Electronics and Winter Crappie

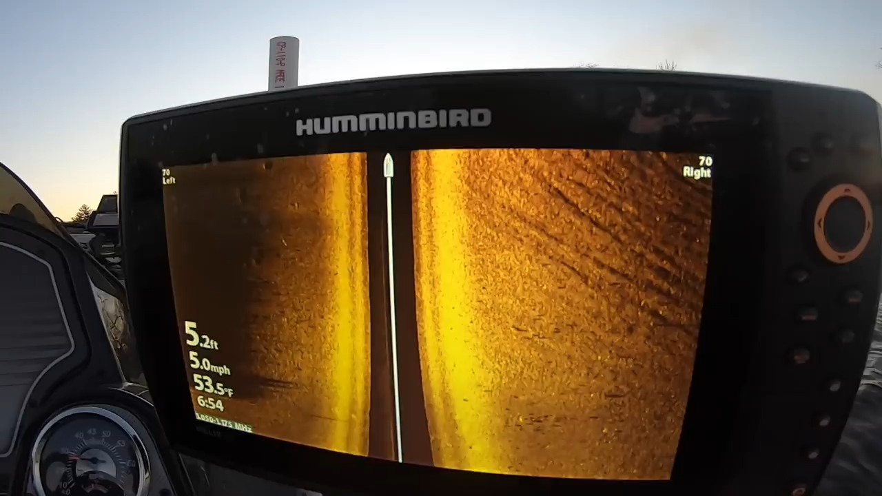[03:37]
On screen: depth 5.2 ft, water 53.5°F, speed 5.0 mph
We're going to talk about three important things, and number one is side imaging. Now, let's check out this side imaging from Hummingbird. This is my 10-inch Generation 3. Most important thing I want to let everybody know is that there is a big difference between a Generation 2 and a Generation 1, but there's not a big difference between a Generation 2 and a Generation 3. So this is a Generation 3. In my opinion, it is no better than a Generation 2, but it still gives an incredible image.
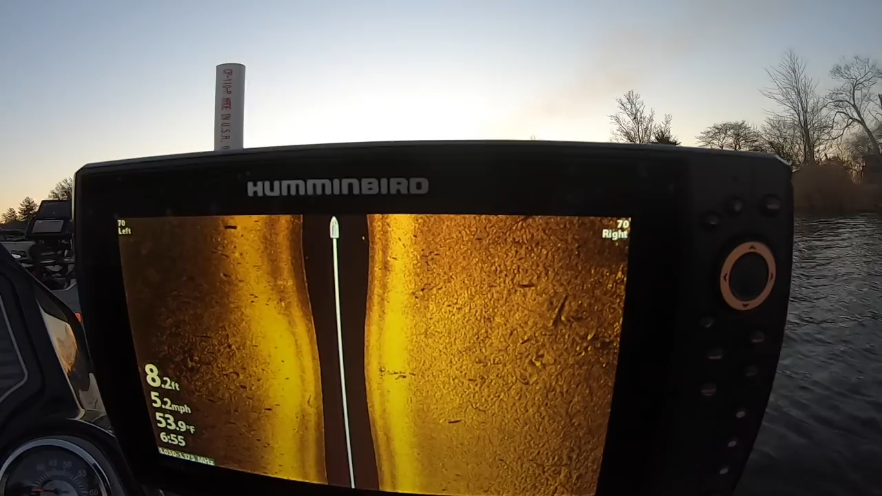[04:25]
On screen: depth 8.2 ft, water 53.9°F, speed 5.2 mph
see if we got some aggressive ones out here. And obviously we do, so enjoy it.
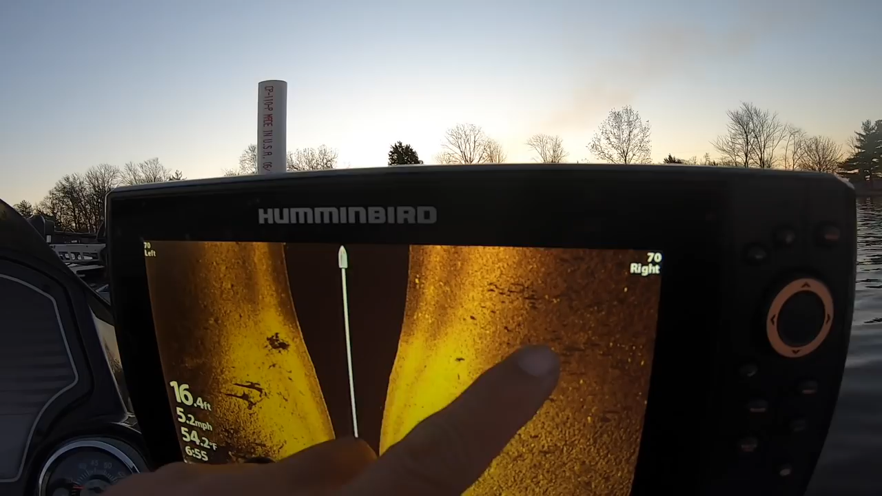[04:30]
On screen: depth 16.4 ft, speed 5.2 mph
This is just my side imaging portion of this, and we're gonna actually talk about side imaging a little bit more later in the video.
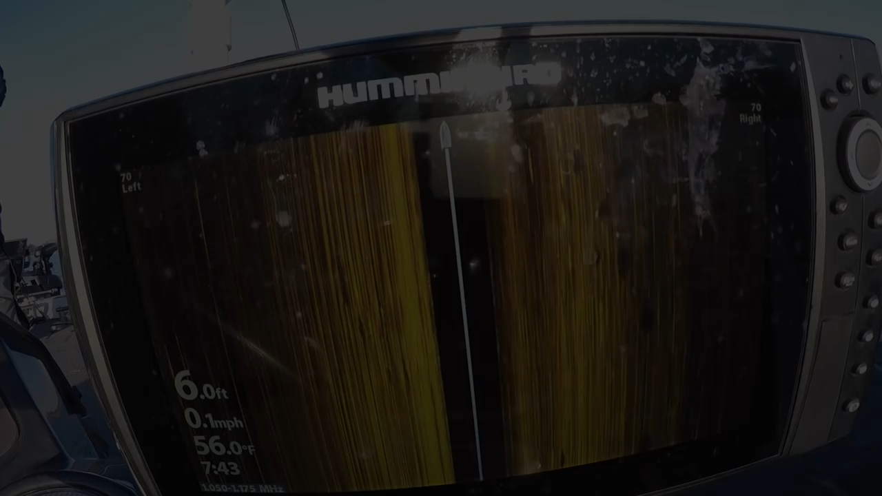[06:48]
On screen: depth 6.0 ft, water 56.0°F, speed 0.1 mph
All right, so let's talk more about electronics. When I stand in the back of my boat, I always have my side imaging running, folks.
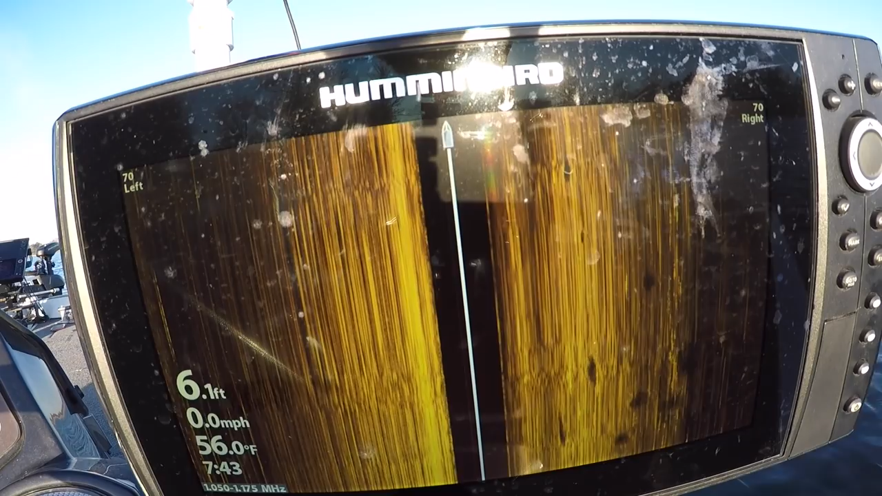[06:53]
On screen: depth 6.1 ft, water 56.0°F, speed 0.0 mph
No joke, it's always running. And I can't keep my eyes off of it.
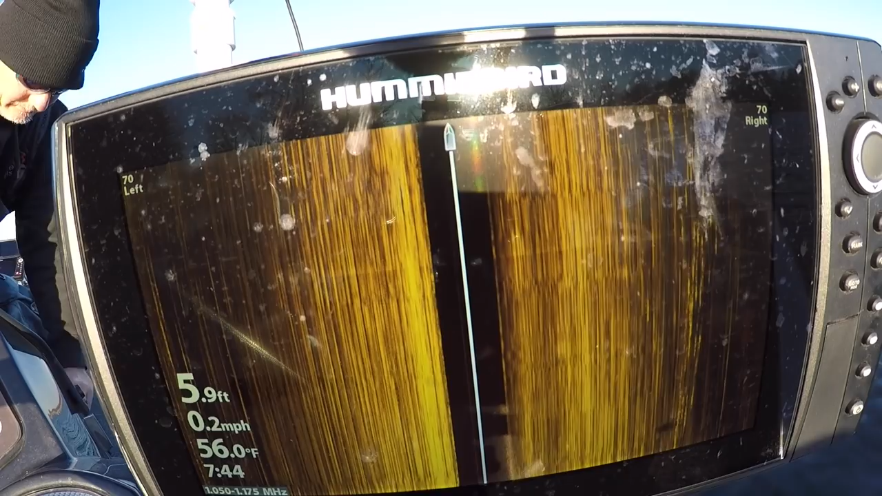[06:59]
On screen: depth 5.9 ft, water 56.0°F, speed 0.2 mph
In some circumstances, I actually like it better than the Livescope. But as you see, as the peppers come through like that, I call it like shotgun blast to the side. I know that a huge school is now moving through the right side of my boat. And I think that's important to know. Certainly you can see it on Livescope, but it's just as impactful seeing it on side imaging like you're seeing right here.
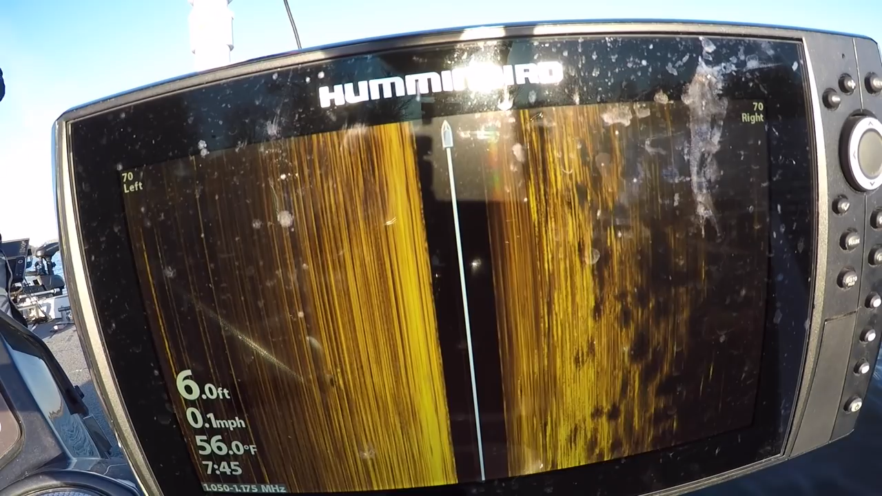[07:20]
On screen: depth 6.0 ft, water 56.0°F, speed 0.1 mph
Unbelievable to be in the back of the boat and know that that's going on 20, 30 feet to your left, and immediately you cast over there, and a lot of times you have good luck there.